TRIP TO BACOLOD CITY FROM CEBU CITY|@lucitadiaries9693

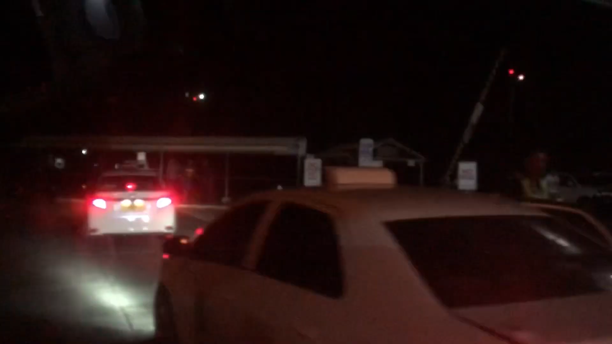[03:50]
So yan, lalabas na tayo ng airport at yan na po yung aming sasakyan na nagsundo sa amin yung van ng hotel na aming titerhan for one night.